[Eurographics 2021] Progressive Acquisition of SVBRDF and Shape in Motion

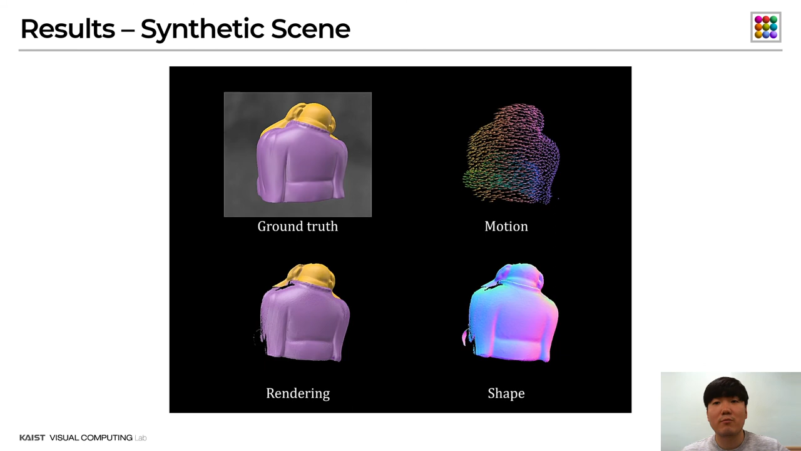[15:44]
With the estimated motion, our method reconstructs appearance and shape successfully as seen in the bottom left and bottom right images respectively. This video shows the result of our algorithm with a real world 3D object, leather jacket.